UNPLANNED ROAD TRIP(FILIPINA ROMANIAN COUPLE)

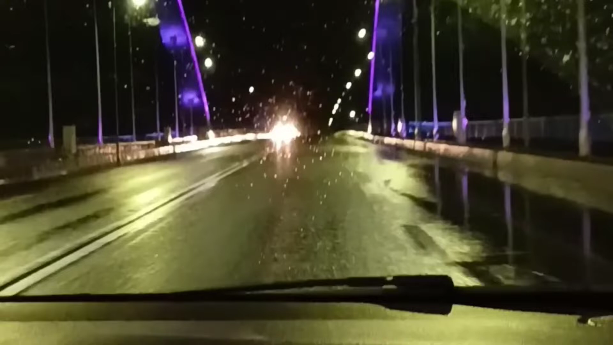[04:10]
Kaya very attractive talaga sa gabi. Tapos yung mga sasakyan, kunti lang.